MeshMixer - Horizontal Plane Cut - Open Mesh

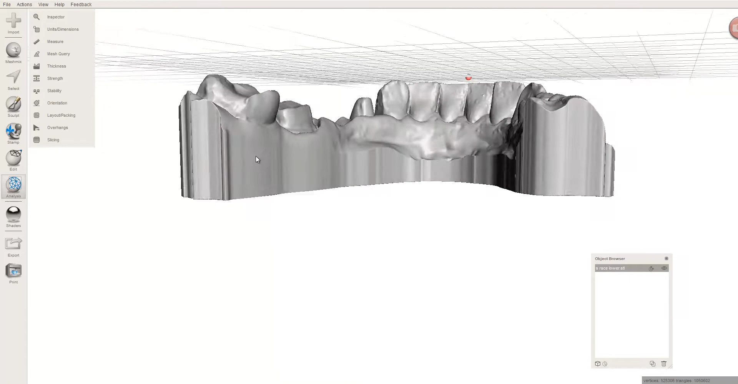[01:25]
I don't see any sort of indication that it's folded over. Keep looking. I'm looking through where my mouse is.
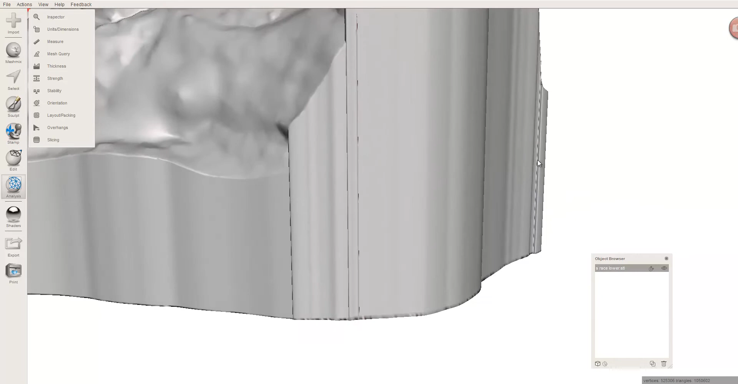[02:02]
But we'll go ahead and fix that as well. So the fix is very, very simple. We just need to get rid of the fold. So to do that I'm going to come over Sculpt.
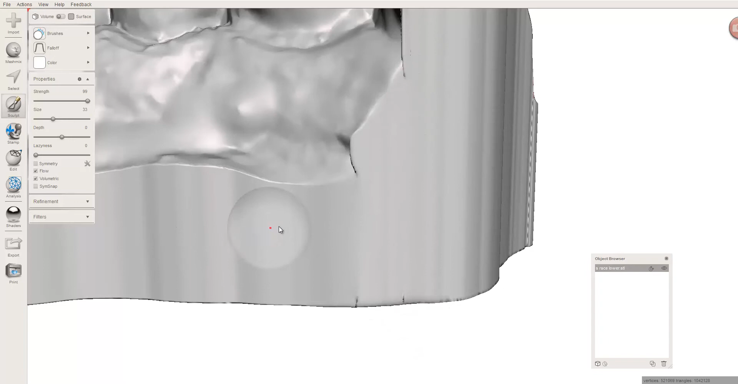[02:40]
Now I don't even have to go all the bottom or all the way to the top. Because I'm going to make a cut right through here. And that's where it needs to be smooth. And so this little folded area, I don't know if it's going to be of any consequence. But since I'm already doing it, I'm going to go ahead and smooth that up as well.